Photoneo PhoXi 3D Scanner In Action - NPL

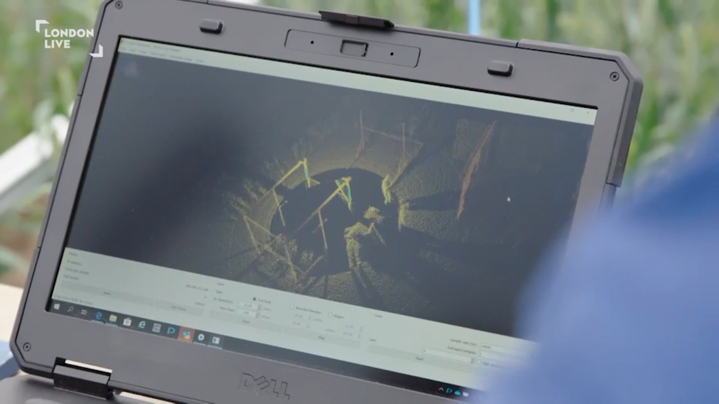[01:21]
What am I looking at now? So we can see all the crops here, even see some of the people and even trees off in the distance.
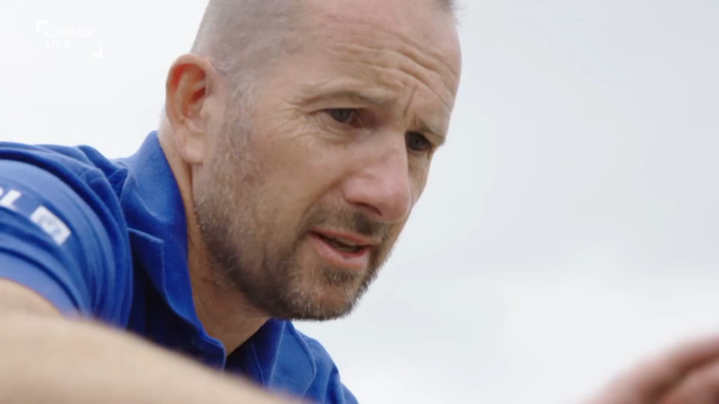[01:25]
That's so cool. This data is then processed on a more powerful computer in the lab.
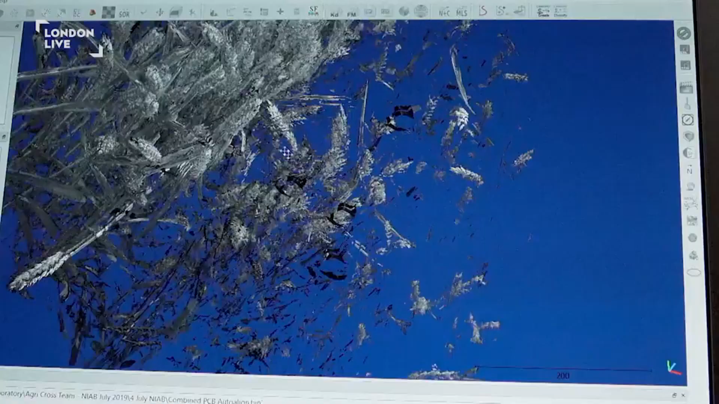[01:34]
So you can see we've got the wheat right down to individual grains.
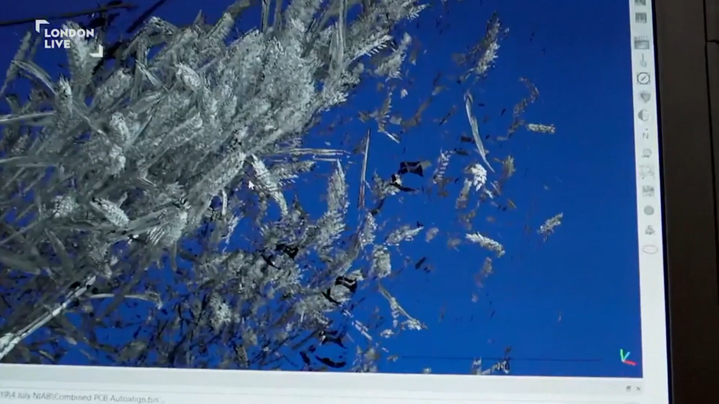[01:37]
We can see incredible detail there.